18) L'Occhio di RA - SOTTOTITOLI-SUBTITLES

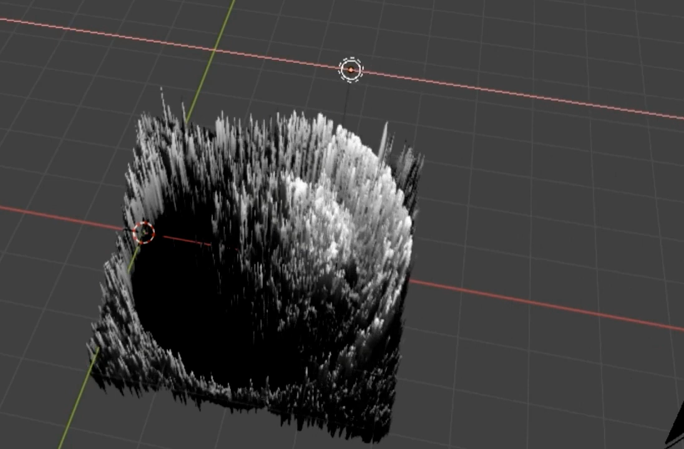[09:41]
Facciamo un'immagine 3D del cratere e spostiamolo a luce del sole e poi vedi che è un cratere in un cratere in un cratere.